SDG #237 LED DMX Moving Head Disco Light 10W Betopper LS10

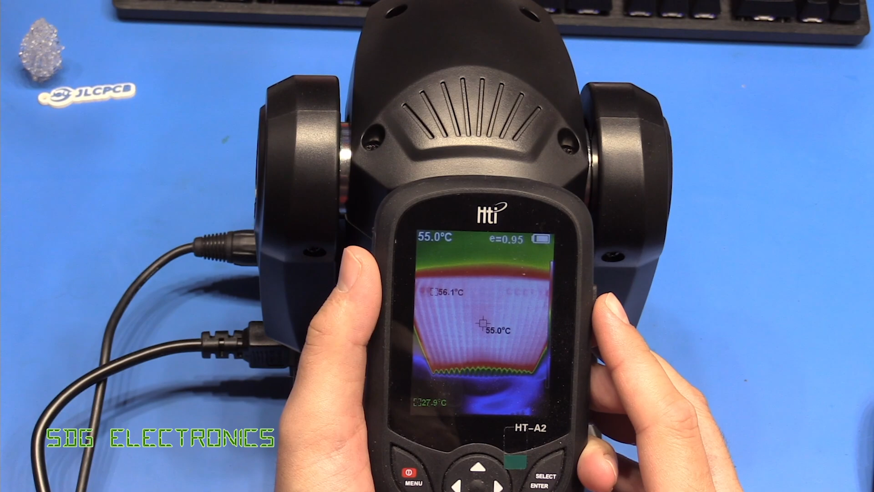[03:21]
On screen: spot 55.0°C
and that is running about 55 degrees C or so so this has been at full power for about 20 minutes that seems to have stabilized around that temperature so about 55 degrees C which probably means that the dye is sitting somewhere around 75 degrees C which is pretty much okay for most modern LEDs.